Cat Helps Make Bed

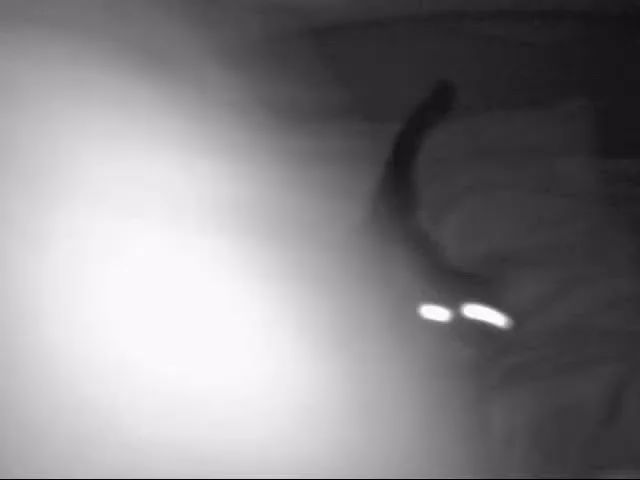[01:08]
Bet you're hoping someone's gonna take that cape off, huh?
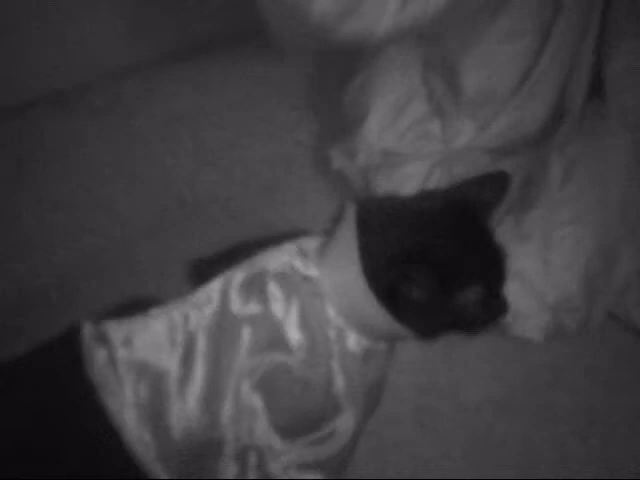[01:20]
Fru! Frisky! Frisky's stuck with the cape.
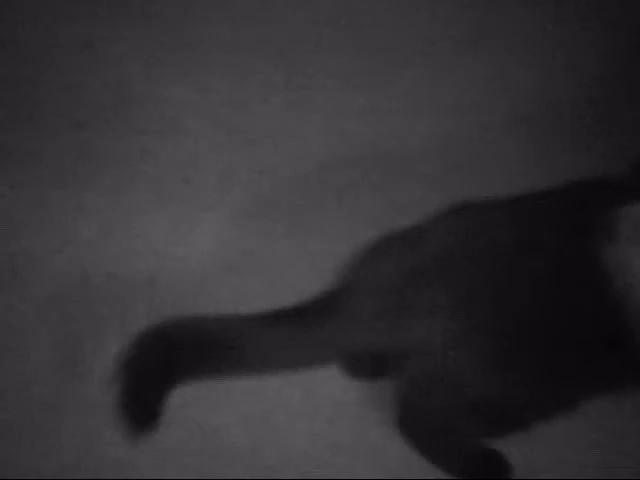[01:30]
She's a vampire for Halloween. You look like Frisky.
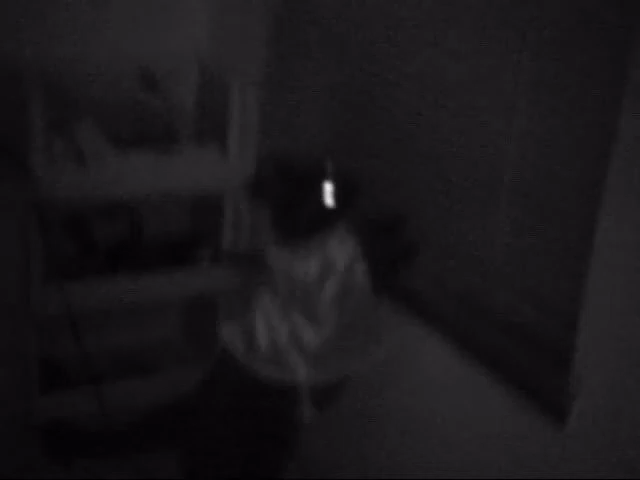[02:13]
Hello. Do you want to not wreck the blinds? Because that would be awesome. Open the blinds a little more.
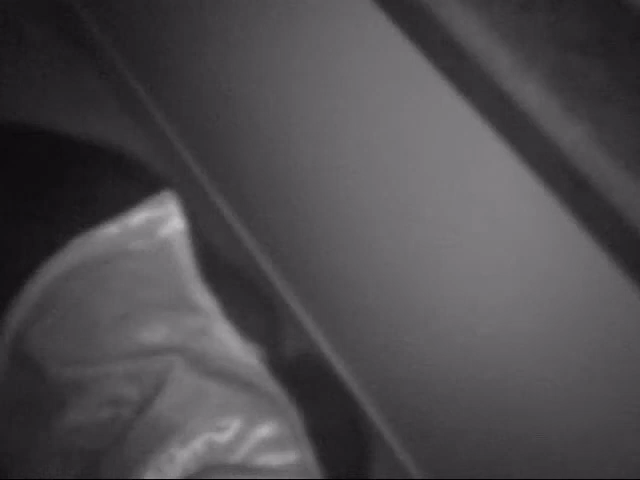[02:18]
Here you go, Fru.
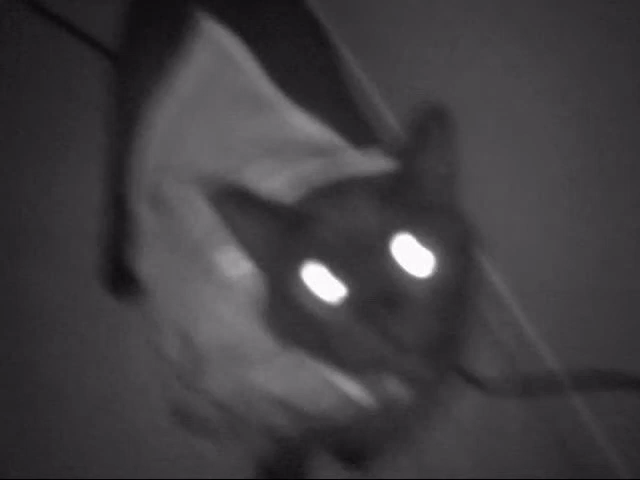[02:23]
Go see. Alright, I'll take the cape off. I know you hate it.